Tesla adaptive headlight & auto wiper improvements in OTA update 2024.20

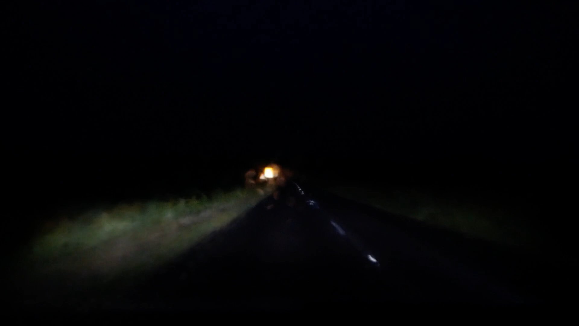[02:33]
But so far I'm not noticing it. So I've got some better bends here. Let's have a look. And I'm doing 42 miles an hour. No, I can't. I really can't notice the pattern changing. So I'm sure it's working obviously because the software says it is. So it's doing something. But maybe it's so good that I'm not noticing it.
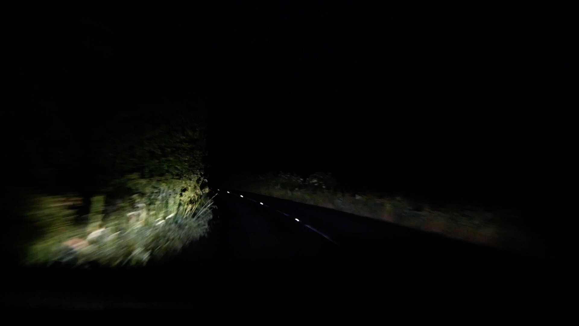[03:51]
No, I didn't notice that shift. What I am noticing is the lights are very good. Right. The adaptive beam is changing there. That's because of the reflection of the road signs. But I'm not noticing any shift of the beam to light up around the corner whatsoever. So let's try this corner here.